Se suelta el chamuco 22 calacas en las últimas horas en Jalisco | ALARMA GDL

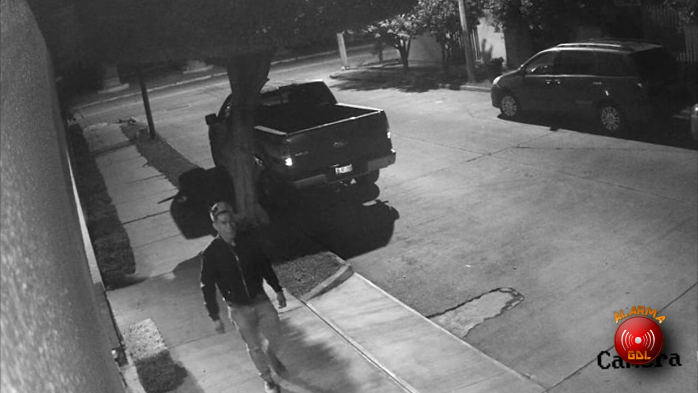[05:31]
El perro del mal es una conocida rata detectada por cámaras de vigilancia que opera en la zona de billetes como Providencia. Y oye, Mengi, las cámaras qué bien se ven. Regálele unas al gobierno del estado.